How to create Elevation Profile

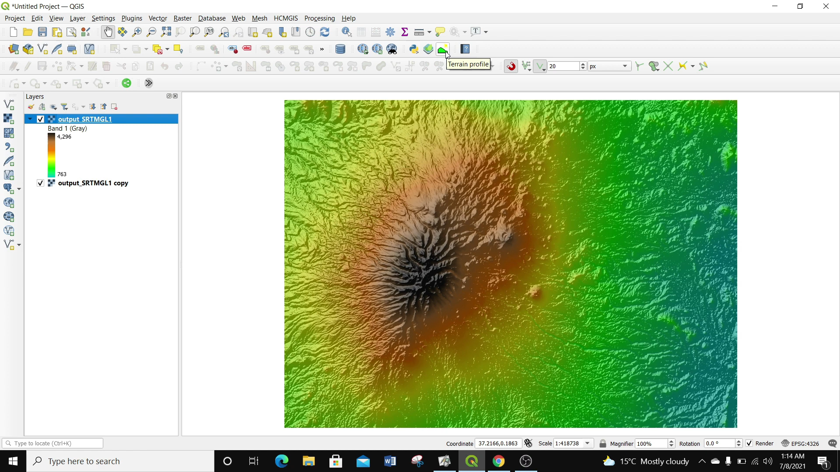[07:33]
And you can see we have the profile tool. It also appears on your toolbar somewhere. You can see we also have the profile terrain profile tool. So I'm going to go to the plugin manager profile tool. Then I'm going to select terrain profile. And you can see it actually appears below the map view.